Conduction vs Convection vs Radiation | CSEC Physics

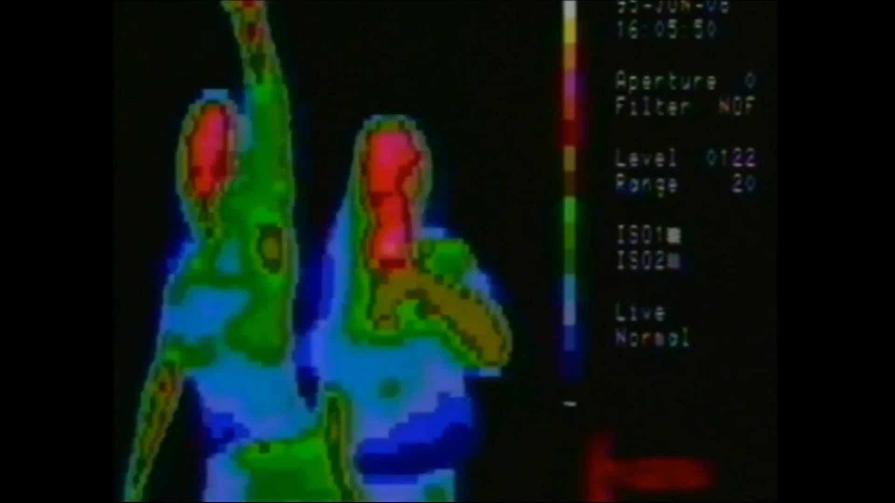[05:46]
What we use is a special camera here which is an infrared camera.